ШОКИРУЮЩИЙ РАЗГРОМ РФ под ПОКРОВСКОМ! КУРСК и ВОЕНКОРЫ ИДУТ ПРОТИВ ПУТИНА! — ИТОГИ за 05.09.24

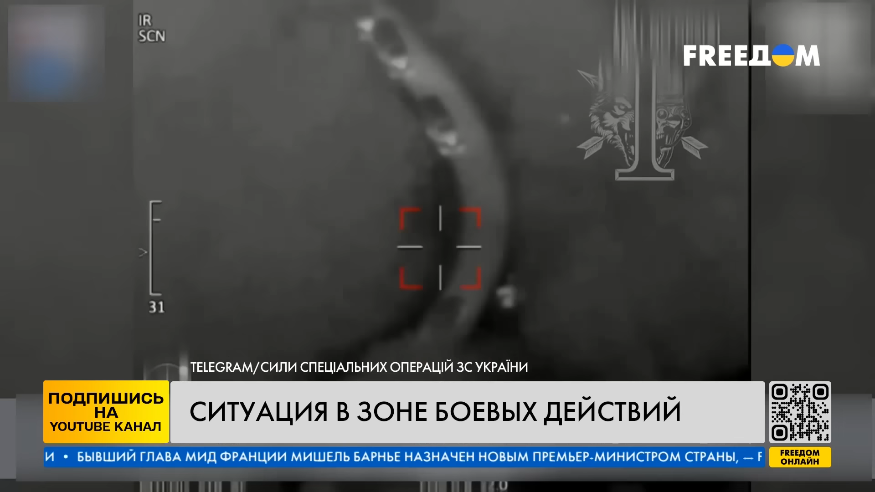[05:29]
Сразу несколько подразделений сил специальных операций нанесли удар по колонии техники российских оккупантов.
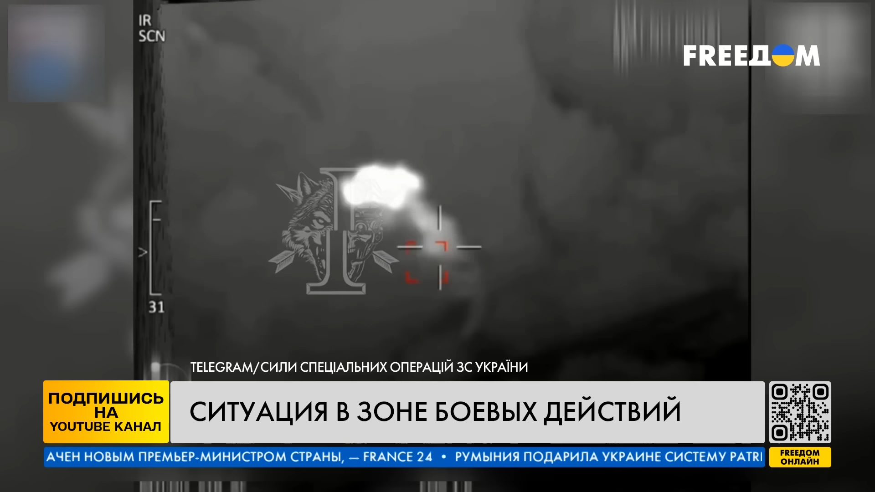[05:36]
Результат – семь уничтоженных единиц техники, из них пять – понтонные автомобили. Это удалось реализовать с помощью дронов и артиллерии подразделений Силы обороны Украины.